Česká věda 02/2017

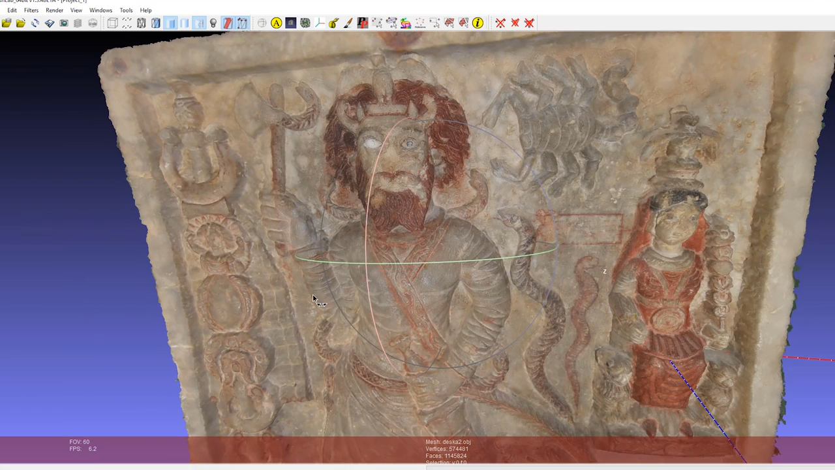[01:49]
které jim prostřednictvím vizuální analýzy a zpracováním na bázi fotogrametrických metod dopomáhají k následné rekonstrukci stavby a vytváření 3D modelů.